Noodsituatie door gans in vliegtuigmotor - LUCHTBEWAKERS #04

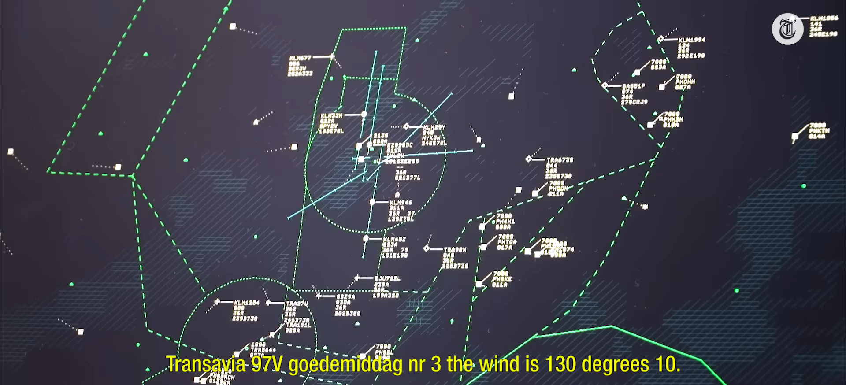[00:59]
Transavia 97 Victor, goedemiddag, nummer 3, de wind is 1-3-0-10. Op het moment dat hij wordt overgedragen door Approach, checkt hij in bij mij zoals wij dat noemen.